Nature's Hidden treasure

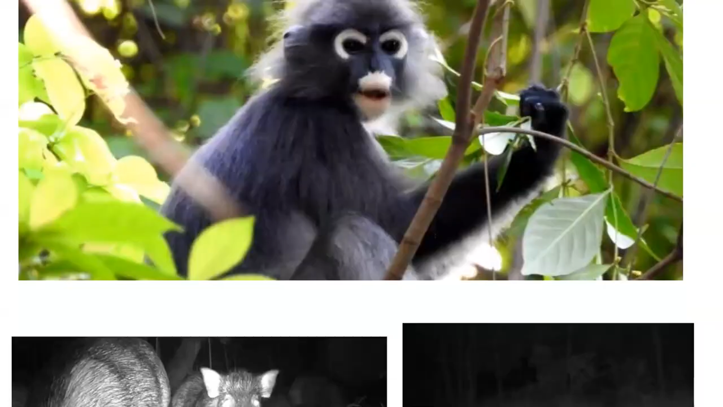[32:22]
And in PIDW, they do have a number of these animals in their trees.
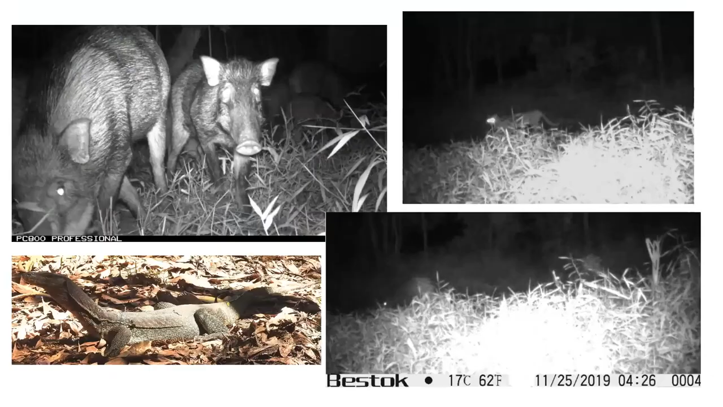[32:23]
And these are, I'm going to share with you some pictures from the camera traps that we had put up there. So the wild pigs are very common. I think they're very common in a lot of the urban settings, especially areas that are adjacent to forest areas. So these are some night shots of the wild pigs.
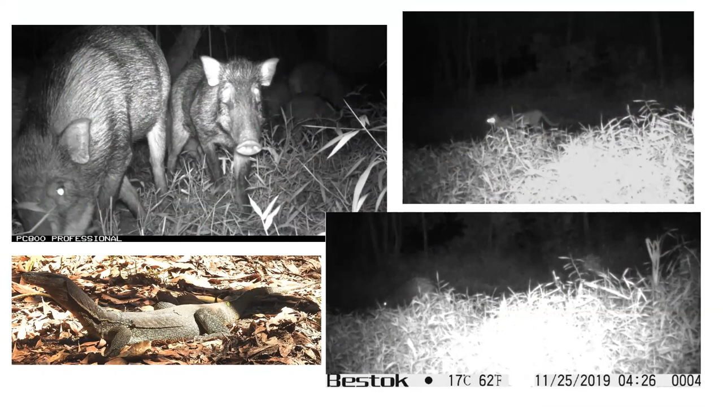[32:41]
You also encounter them sometimes in the daytime. They don't attack, but it's just kind of nice to see them scurrying around with the little ones. The picture on the top right is a little bit blur. It's very hard to capture. This picture is a leopard cat. And leopard cats are considered semi-common. They're more common in like mixed plantation areas. But there's a few number species of number individuals in Paya Indah. But you'll only be able to see them at night. The bottom picture on the right, again, it's a very blur, but there's actually two individuals of the Malayan porcupine.